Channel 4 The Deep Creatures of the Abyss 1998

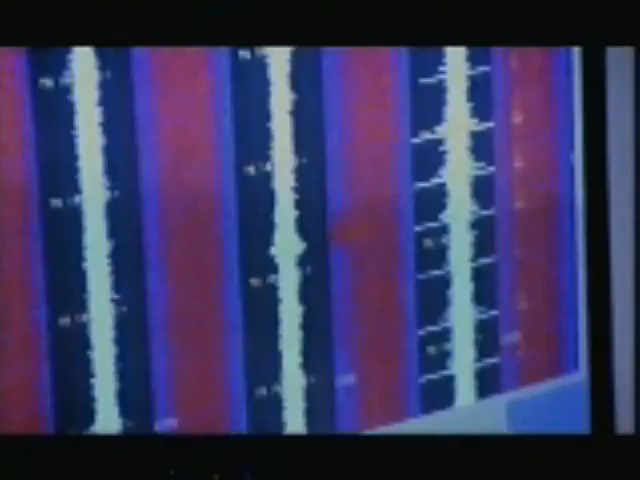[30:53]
As well as the many mysterious sounds of the deep they are able to listen to familiar marine life and underwater geological activity.